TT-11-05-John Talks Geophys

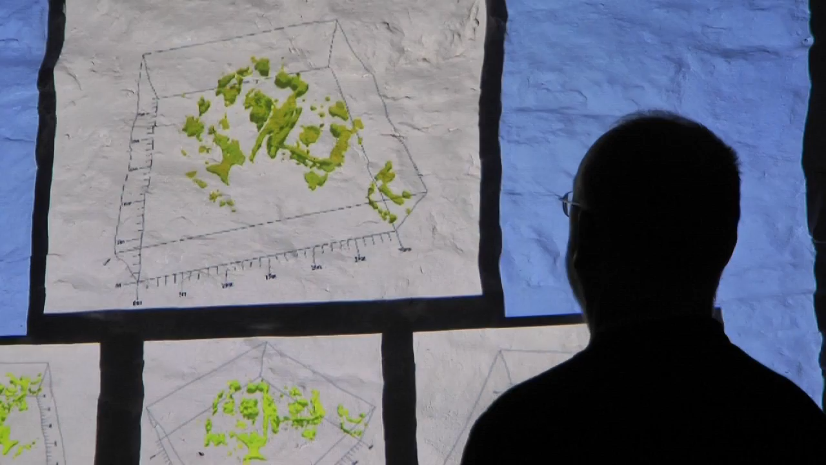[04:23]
now they look pretty well I think they look pretty I think they're far more exciting than those little metal bottles or whatever